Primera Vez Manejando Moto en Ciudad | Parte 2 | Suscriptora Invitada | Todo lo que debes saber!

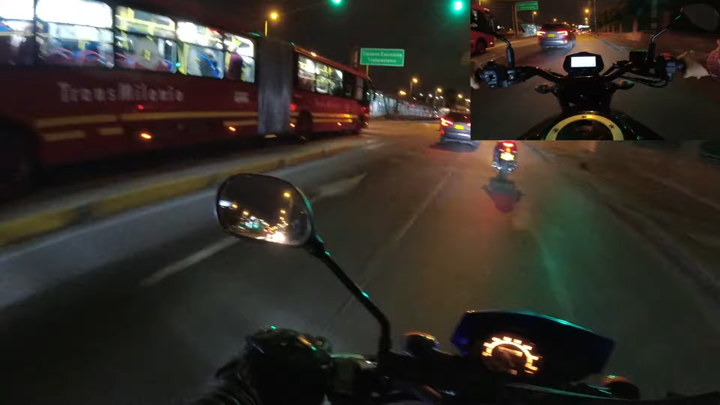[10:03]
Eso, muy bien. Poner direccional a la izquierda. Que no venga nadie. Acelera más, acelera más. Dale que yo estoy acá al lado tuyo. Para pasarnos de carril, pásate ya de carril. Y te vas a ir por este. Muy bien.
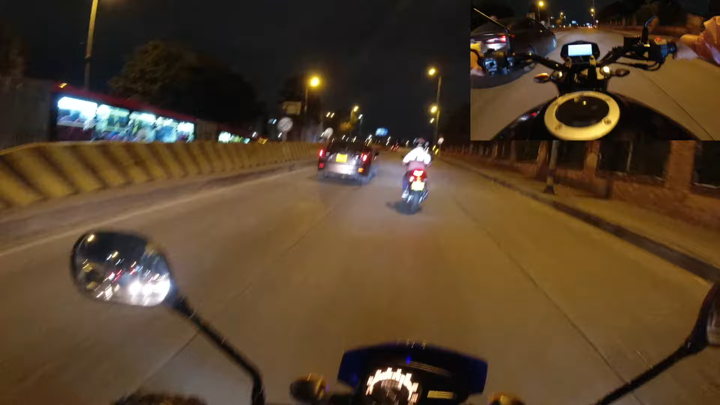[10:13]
Ahí vas a disminuir la velocidad antes de tomar la curva. Entonces ahí disminuye la velocidad antes de ahí. Ahí, disminuye la velocidad. Miras para dónde quieres ir. Aceleración constante. Dale gas constante. Eso, eso, eso, eso. Muy bien. Seguimos derecho. Esta es la avenida Carrera 30. Esta es una avenida de alta velocidad que hay que tener pues bastante cuidado por el tema de las losas y huecos que hay en la ciudad de Bogotá. Te vas a ir derecho por el de la derecha. Tenemos que ver que no venga nadie para podernos pasar de carril.
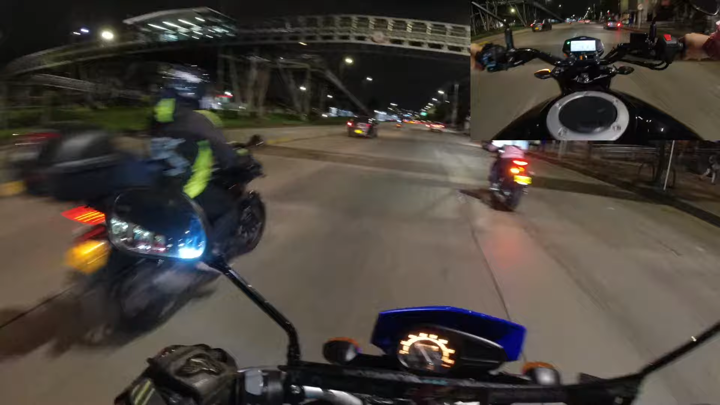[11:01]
Y ahora pásate al otro carril. Sigue aceleración constante y nos vamos por este. Acelera un poquito más la moto para ir a la velocidad del tráfico. Y yo te voy escoltando acá atrás. Respira. Quita la direccional. Ese carro te va a pasar, dale más distancia. Disminuye la velocidad un poquito y dale hartos metros de distancia. Eso, eso está muy bien. Con eso, si tú tienes que frenar o te cierra un carro, tienes el espacio de cómo reaccionar. Tienes que tener presente que las alcantarillas que caen en la 30, las losas que son muy peligrosas, cuando tú te cambias de carril, tienes que hacerlo en una parte donde veas lo más liso posible, lo más unido posible.
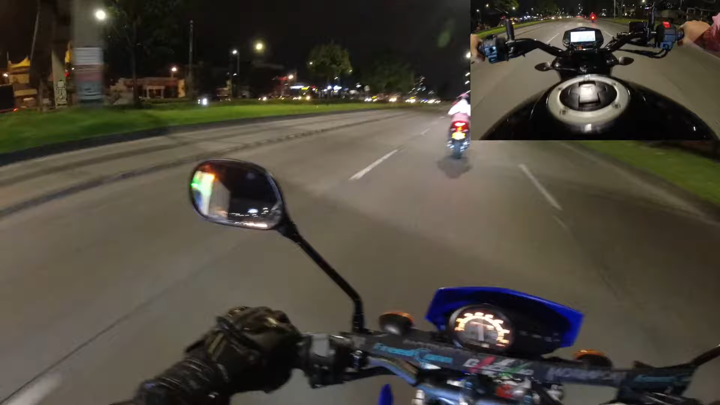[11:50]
Con eso la persona tiene suficiente espacio para pasar. Más adelante es para meternos al carril prácticamente lento de la 30. Más adelante es la carrilera del tren. ¿Qué tenemos que tener en cuenta? Que nosotros no podemos pegar una frenada brusca ahí, sino disminuimos la velocidad antes y aceleración constante y tenemos el manubrio firme.
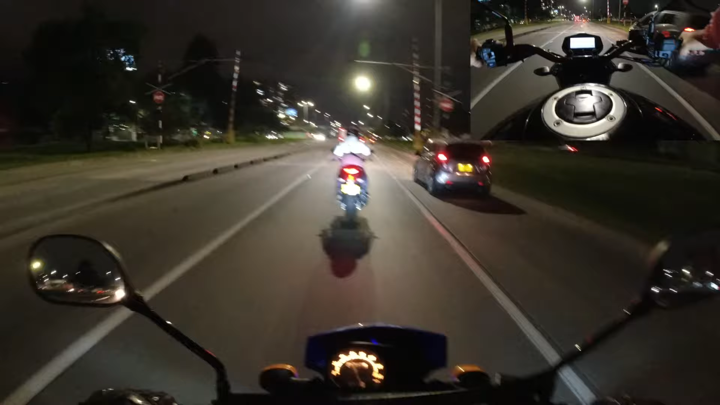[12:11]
O sea, ahí si lo cogemos duro, sigue acelerando, no tanto. Ahora acelérala con ganas, manubrio firme. Esos son pasar las vías del tren.
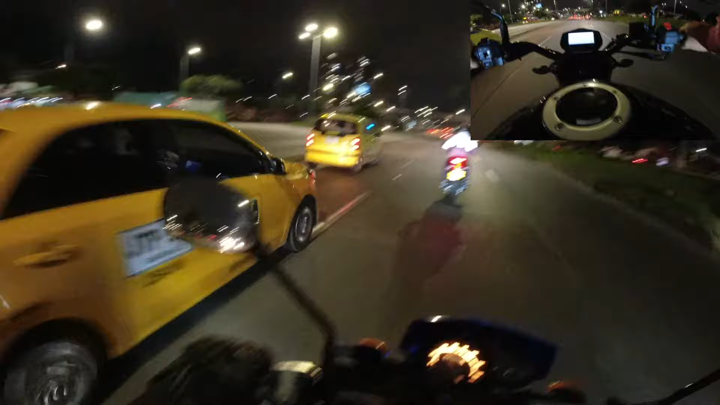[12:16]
Te va a pasar un taxista, la maldita sea. Hay que tener cuidado con eso. Mira quién viene atrás tuyo, viene un carro, una moto, hay taxis al frente tuyo. Hay que tener presente todo eso. Más adelante se vuelven dos carriles. Entonces tú tienes que tener cuidado y te vas más orilladito. Eso, por toda la mitad de tu carril. Acá los carros nos van a pasar muy pegados porque tienen mucho afán. Acuérdate, tu punto de referencia es el camping que sigue la Universidad Nacional. Más o menos es como casi un kilómetro donde vamos a hacer el giro a la izquierda.
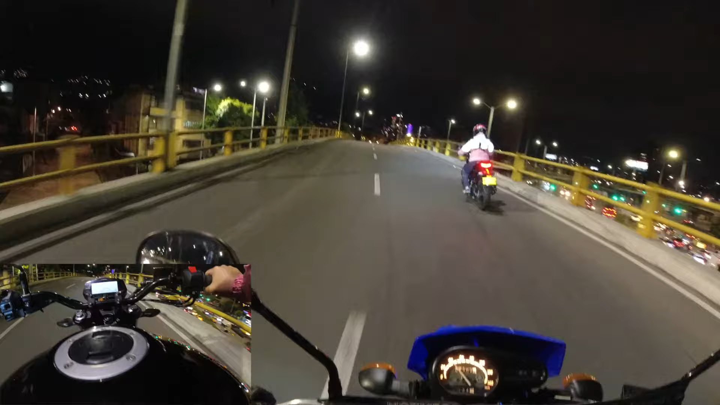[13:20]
Eso, muy bien. Mirando siempre para dónde vas a ir. Sí, disminuye por el cruce de los carros y seguimos derecho, derecho por este mismo carril, porque este carril es de dos. Este sería el carril de la derecha en teoría. Acá los carros van a salir a coger la 30. Hay que tener cuidado que de pronto el de la izquierda no tenga afán y se nos meta la maldita sea. Estos semáforos cambian rápido.
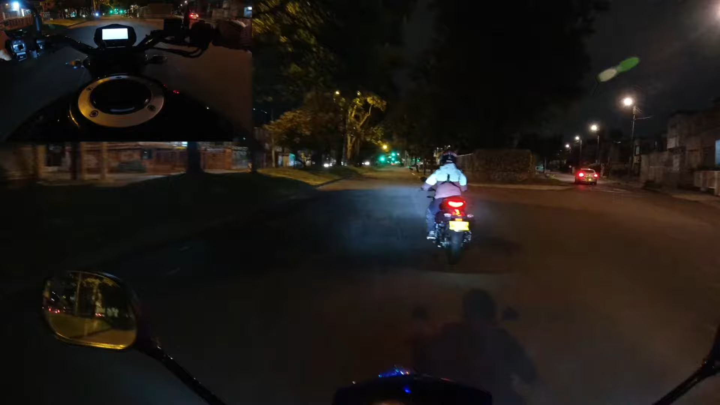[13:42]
Ve bajándole la velocidad porque no sabemos si lo alcanzamos a pasar en verde. Vamos a ir despacio, despacio, despacio. Mira, ya está cambiando, entonces ve disminuyendo la velocidad y vamos a parar detrás de la cebra. Como no hay cebra, entonces imagínate una cebra ahí 2 metros antes del semáforo. Y vas a dejar la moto en neutro. Ahí.
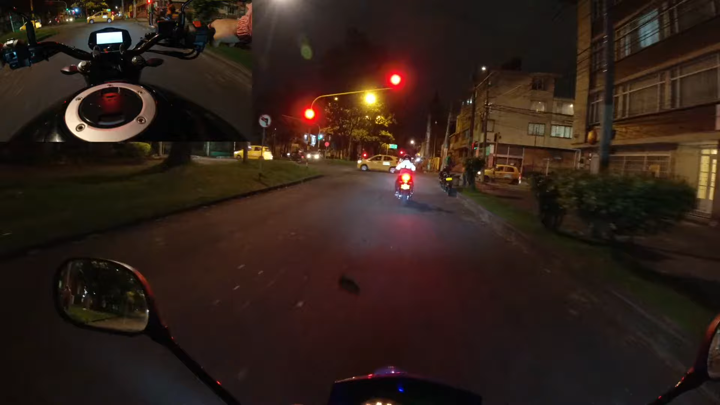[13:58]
No, no, frenaste muy, muy para allá. Muy encima.
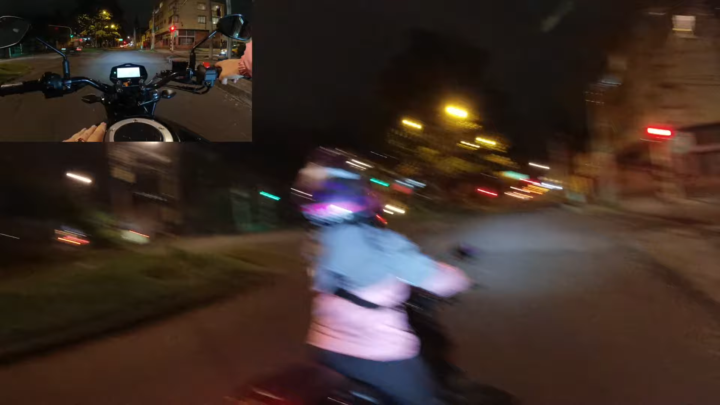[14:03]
¿Estás en el frenado? Claro, porque estás en subida. Ok. Cuando la moto se te vaya para atrás así, tienes que tener la frenada. Buena idea.
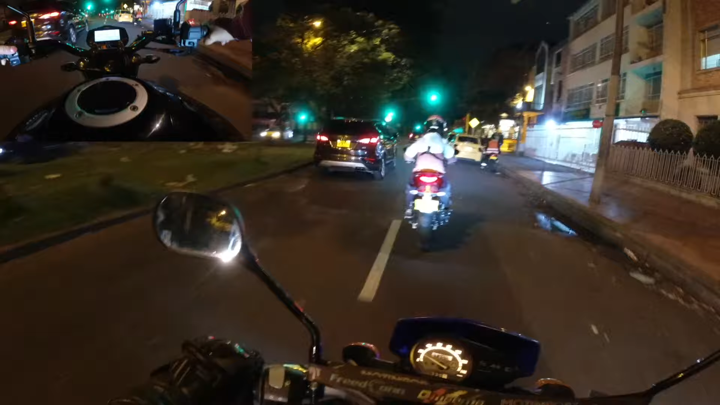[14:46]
Vamos a poner direccional, vete hacia orilladita y te vuelves a meter al carril. con eso le estás diciendo, espéreme señor, que ya estoy saliendo un poquito y ya. Mira, este señor es buena gente, se espera que uno se meta al carril y ya avanza. El semáforo ya se puso en verde, puedes ir acelerando despacitico mientras los carros arrancan. Bueno, tú no bajas los pies y arrancas pues ahí súper tranqui. Hay que tener cuidado al momento de arrancar en este tipo de calle. ¿Por qué? Porque hay gente que se pasa ese semáforo en rojo.
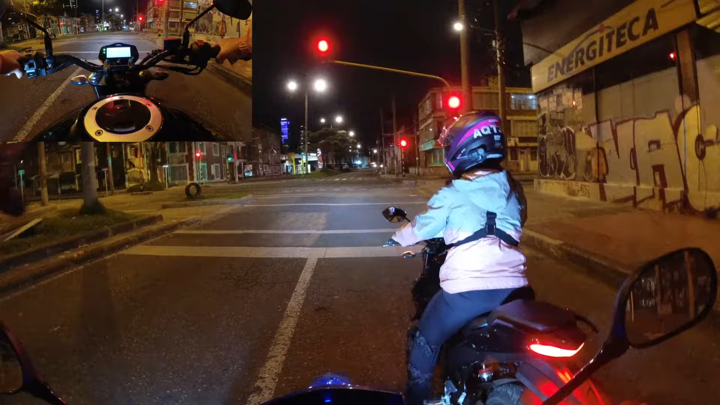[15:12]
Entonces si tú vas a girar, tienes que estar completamente segura que los carros estén detenidos allá o que no venga nadie. Algo que es súper importante, que hay que tener en cuenta en todos los cruces. Mira, si ves, ahí están pasando motos. Y no falta el man que del afán se pase el este. Entonces igual, vas a arrancar y vas a girar a la derecha. Ay. A la derecha, sí. No, a tu derecha. A mi derecha.
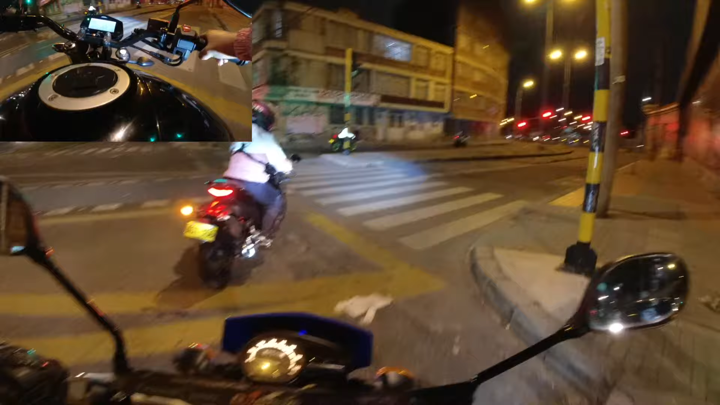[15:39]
Sí, no tu otra derecha, esta derecha. Y acá vas a girar a tu otra derecha también. ¿Pero por la principal o por la...? No, por la principal no puedes girar, mira, tienes un prohibido. Toca a la derecha.
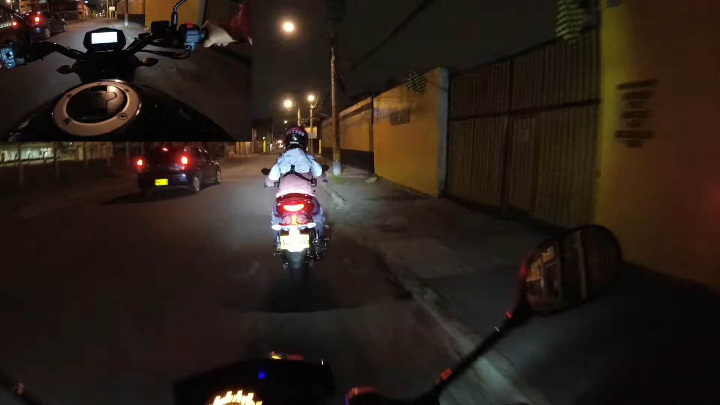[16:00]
Ay, mira, un gatito. Sí, eso te iba a decir, Michi. Hola, Michi. Tengo que frenar. No, es que era para que pasara el carro. Acá igual vas a hacer el paria, aunque no lo tengas.
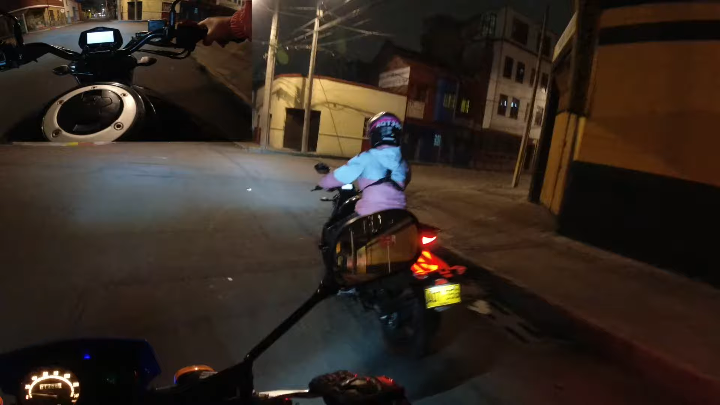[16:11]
Que no venga nadie, vas a girar a la izquierda. ¿La izquierda? Sí, acá tu otra izquierda.
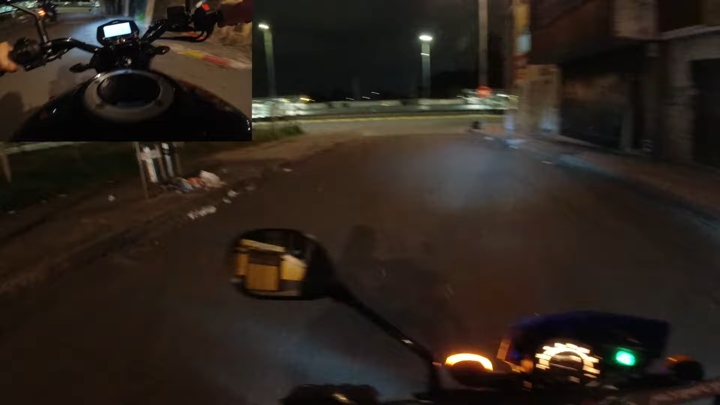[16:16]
Y acá, mira, cuando tú salgas en una avenida, no te metes allá al otro carril, sino por acá.